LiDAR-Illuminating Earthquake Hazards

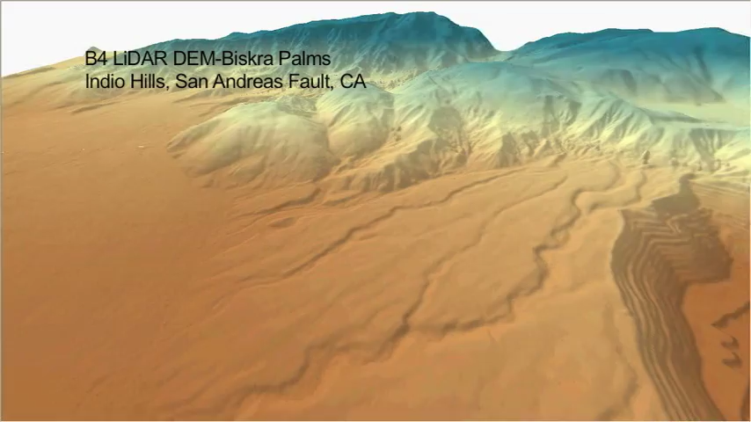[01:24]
Unlike other technologies, LIDAR is capable of producing such finely detailed or high resolution models of the Earth's surface.
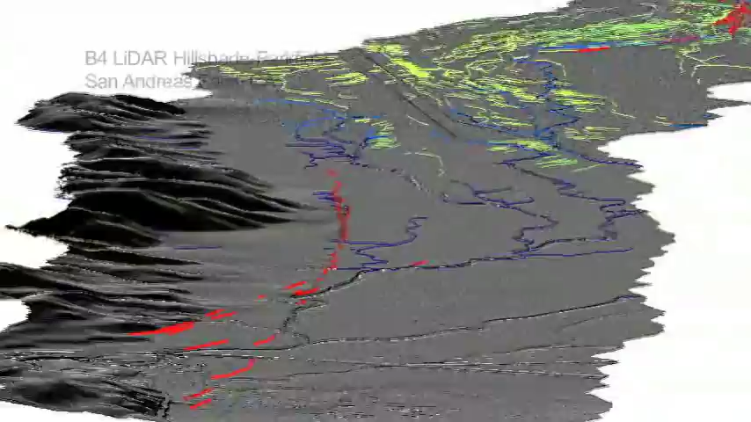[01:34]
These data help scientists to map the locations of active faults, reconstruct fault offsets from past earthquakes,
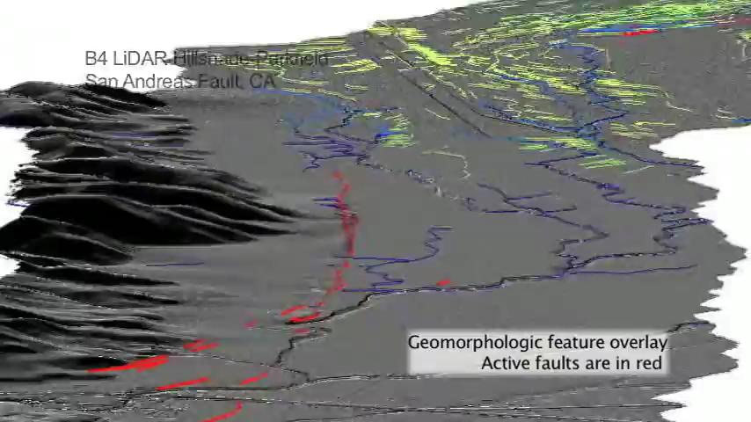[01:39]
and study landscape evolution by understanding the interaction between faulting and surface processes.
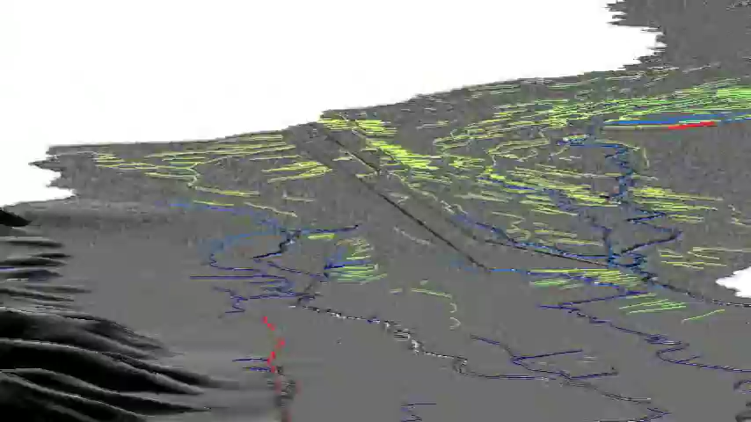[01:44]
The goal is to be better prepared for future earthquakes by understanding the behavior of past earthquakes and how faults work.
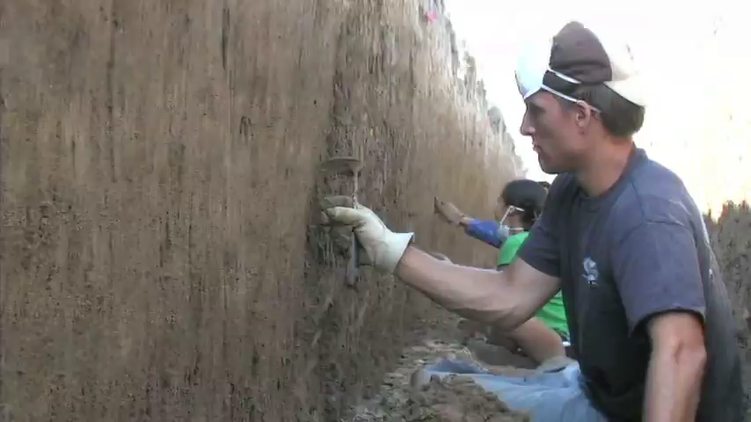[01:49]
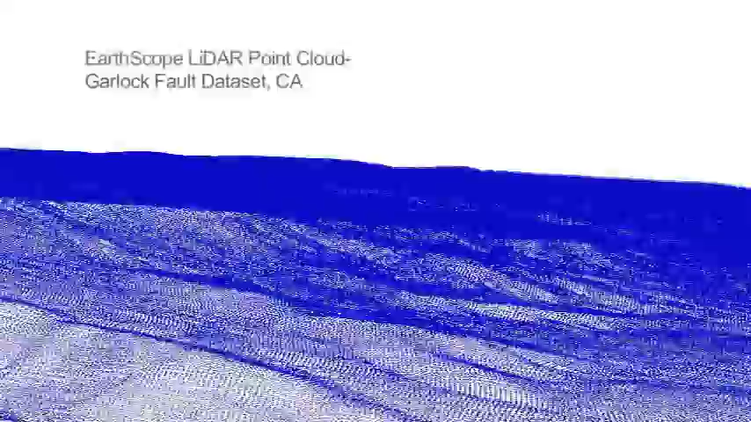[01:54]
LIDAR is a remote sensing technology that produces very detailed topographic maps.
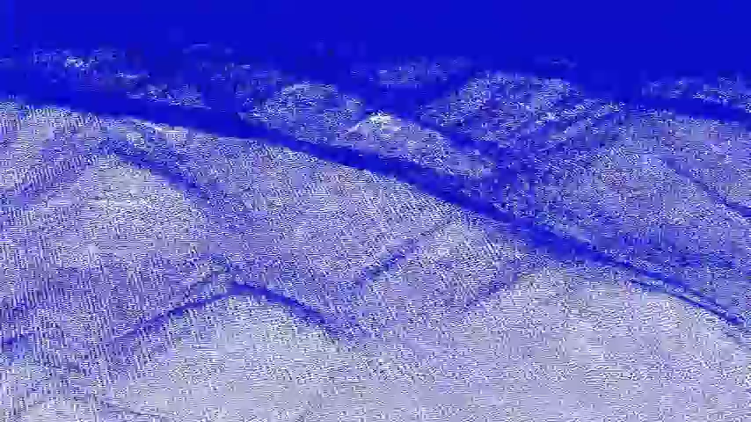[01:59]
Collecting airborne LIDAR is both expensive, costing several hundred dollars per square kilometer, and logistically involved.
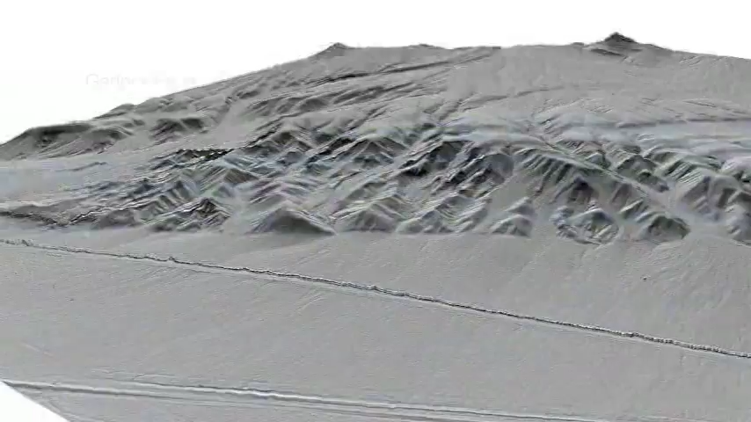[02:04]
Scientists work with organizations such as the National Center
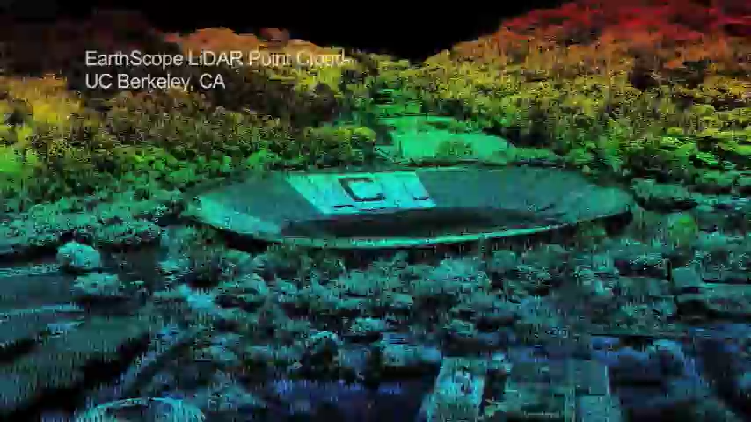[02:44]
A point cloud is the collection of individual
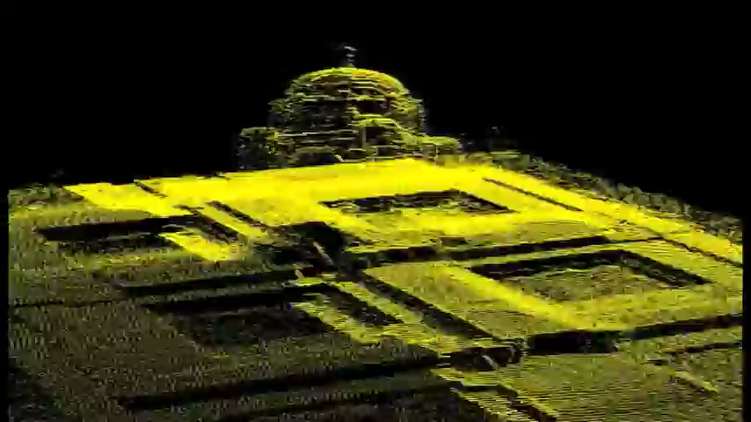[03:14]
From the three-dimensional point clouds, surfaces or digital elevation models, or DEMs,
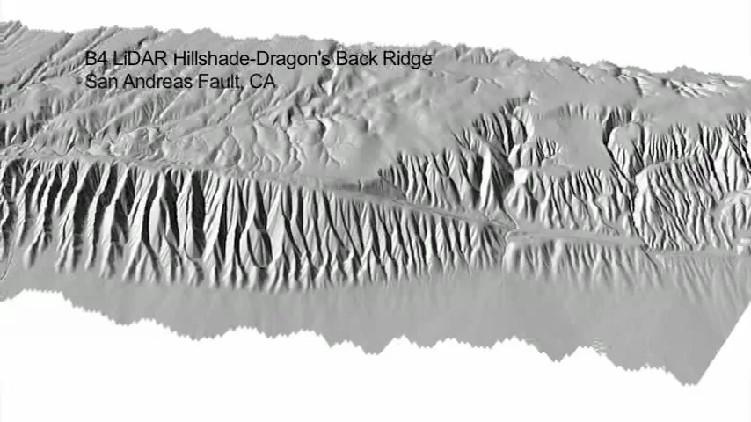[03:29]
They can also be used to reconstruct fault offsets, simulate water runoff, and analyze the landscape response to faulting and erosion.
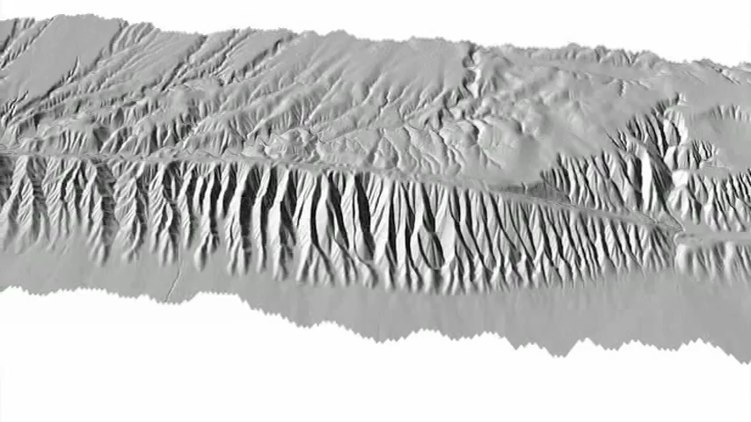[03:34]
One of the reasons that LIDAR is very valuable is the fact that it provides a representation of the landscape and the
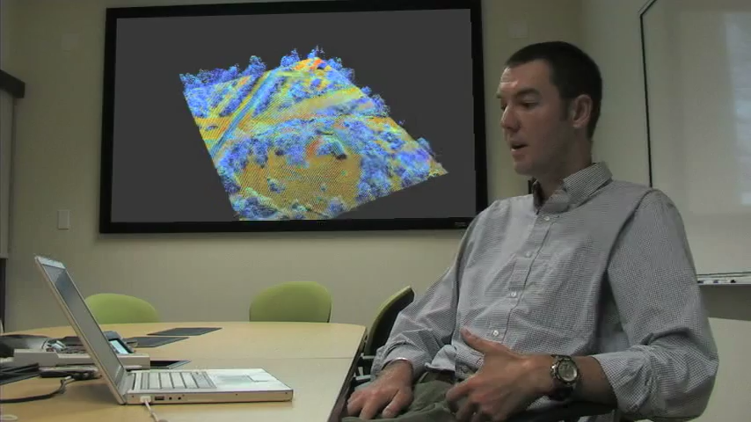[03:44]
topography at resolutions that were not previously possible with other topography data. There have been these digital elevation models created, but they're typically at much lower resolution.
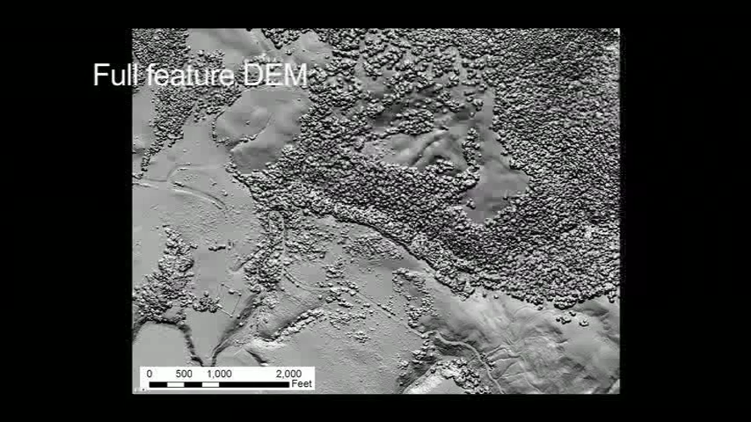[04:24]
So one of the exciting things for a geologist about LIDAR is that you can use it to remove vegetation,
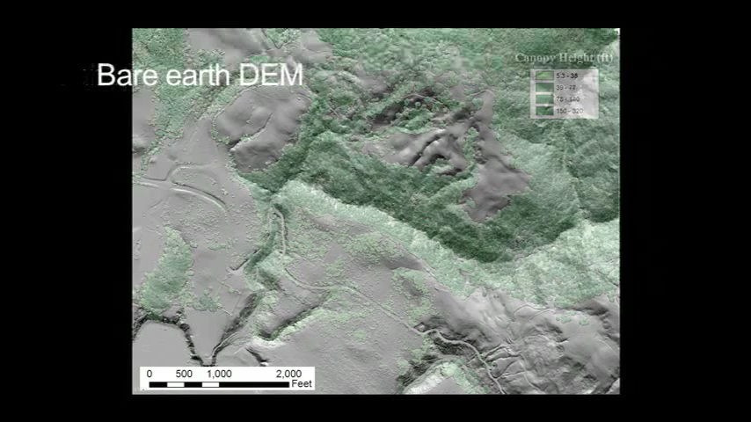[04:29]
and this allows you to see the features that are underneath the trees, things like fault scarves or landslides or other hazards.
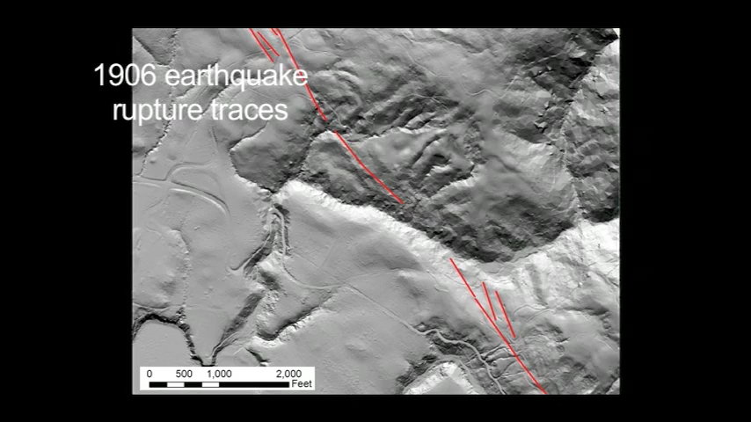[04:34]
Because of the power of LIDAR data and the cost of data collection, it is important that the data be made widely available.
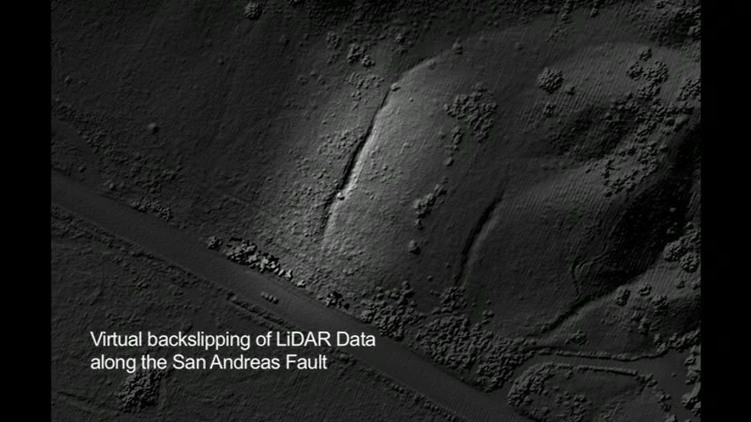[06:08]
And then adding the previous earthquake to that, it's about a nine meter offset.
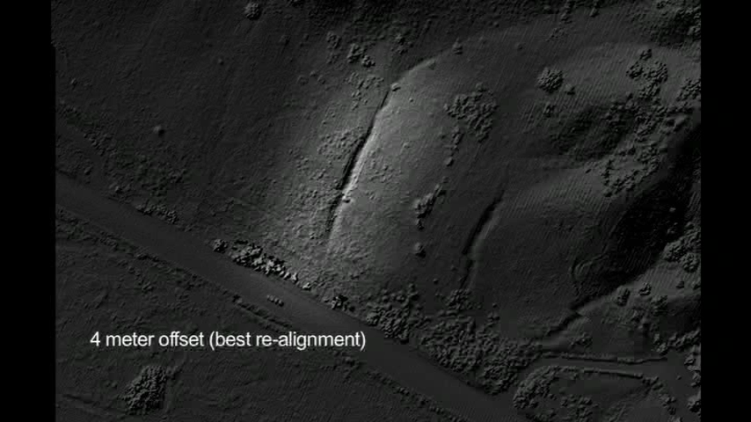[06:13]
So in C's 1978 paper, he noticed these consistently nine-ish meter offsets, presumed that that was slipped from 1857.